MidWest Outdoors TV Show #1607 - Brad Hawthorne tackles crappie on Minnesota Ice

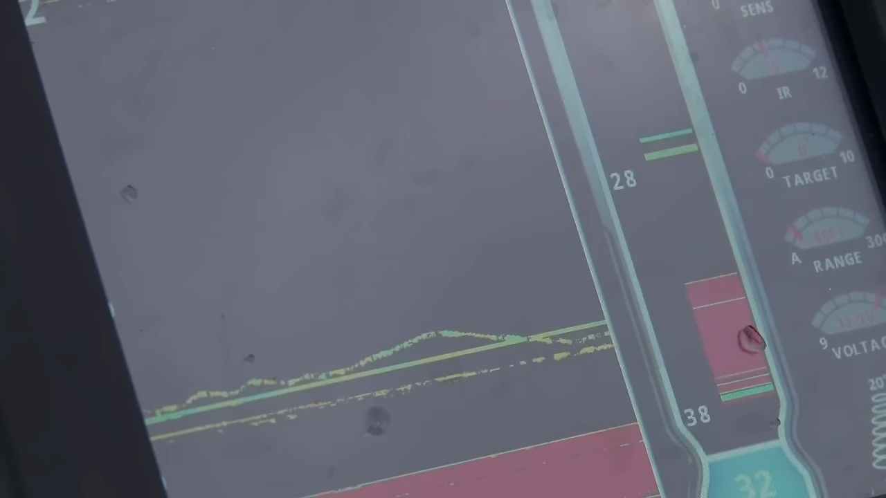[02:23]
So sometimes the key is to get below the first mark to the bigger fish. Ooh, chase, chase, chase, chase, chase. There we go.
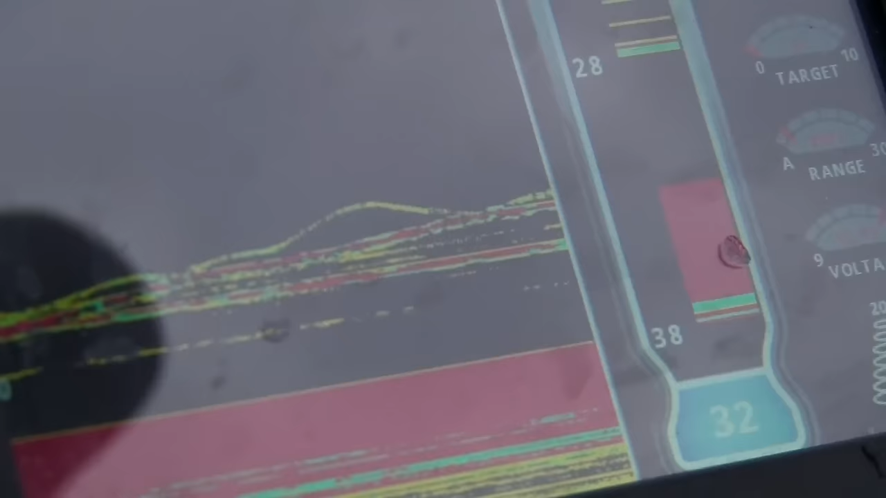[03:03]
Man, I had two of them just follow my lure right up. And it's just cat and mouse today. Once you get them to chase, they're usually committed, but sometimes you got to sit and play with them like I'm doing right now.
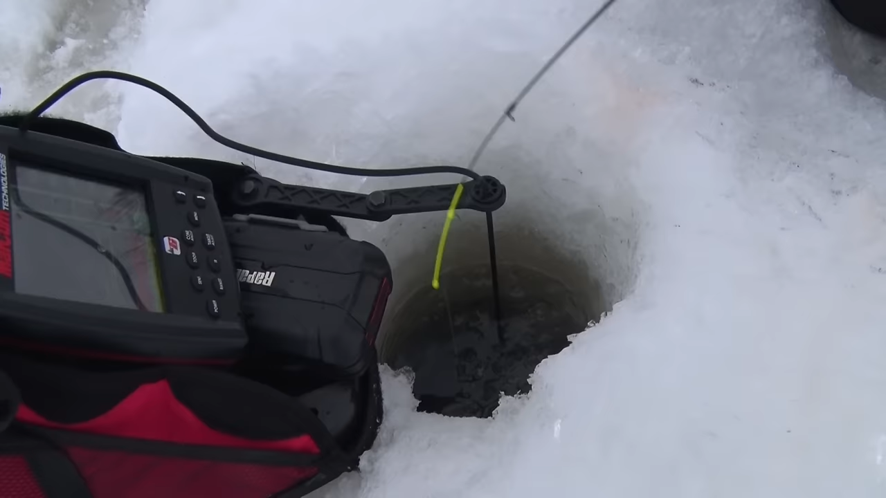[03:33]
Sometimes you just scare them and you're never going to get them back. But a lot of times just putting it right back in their face works real, real well.
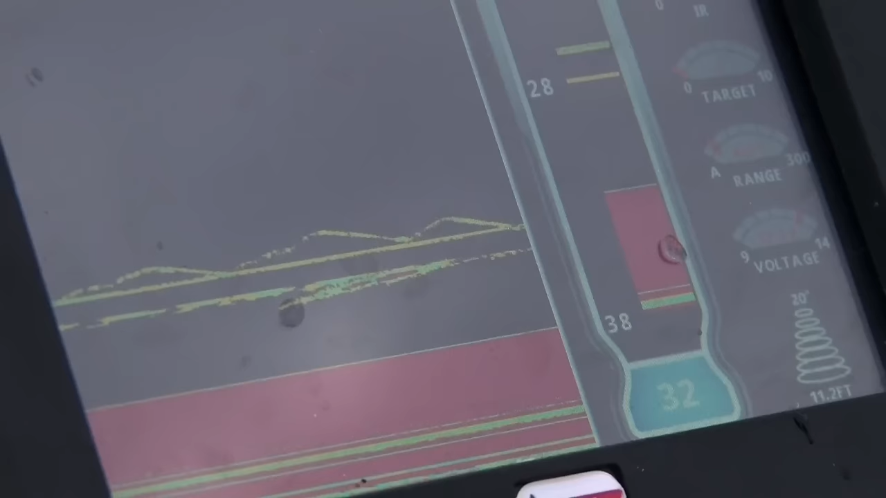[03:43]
Finally, I really had to work, really had to work that guy there. Oh, and a bluegill.
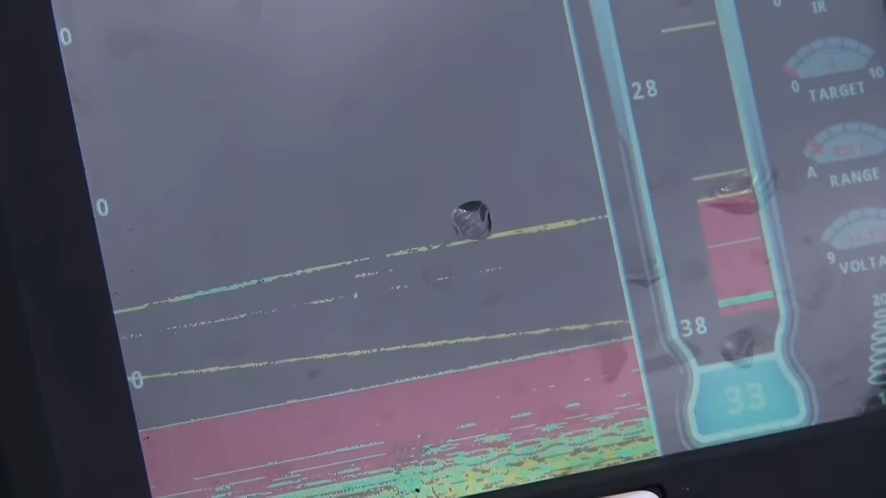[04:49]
And these bluegills are coming in at 28, 26 feet. A lot of times you get crappies and bluegills co-mingling on the bottom, but very rarely do you see them suspended, you know, six, eight feet off the bottom, just swimming around the base.